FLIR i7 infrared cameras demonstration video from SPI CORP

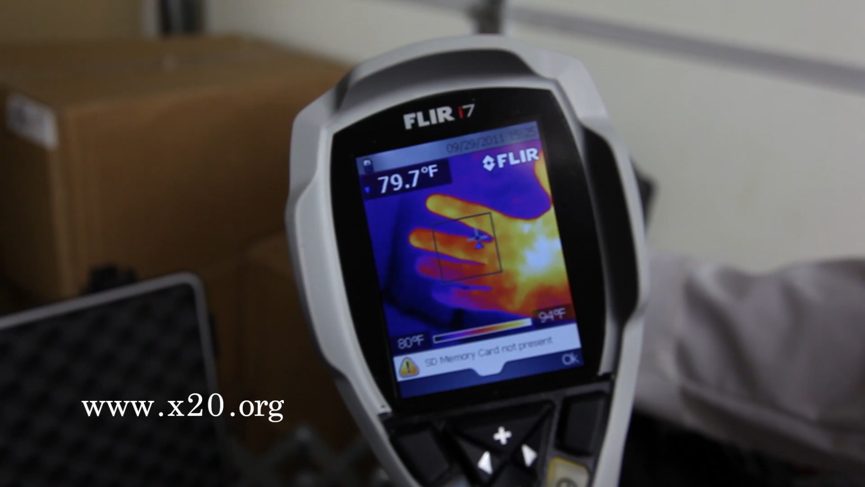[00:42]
On screen: spot 79.7°F, scale top 94°F, scale bottom 80°F
Excellent resolution right there. Not much to look at here, but here's the wall.